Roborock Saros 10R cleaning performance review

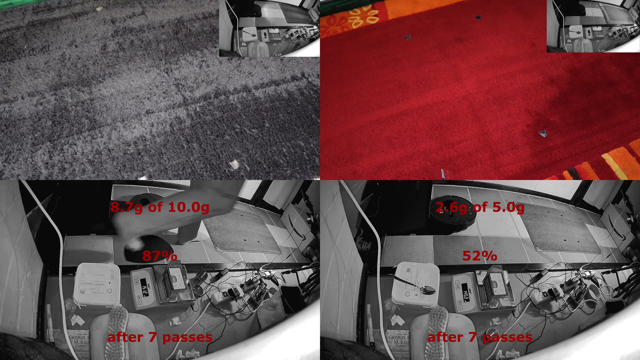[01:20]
and cleaning with vertical lines negatively impacts cleaning performance with this type of dirt. It was weighed after 7 and 14 cleaning strokes.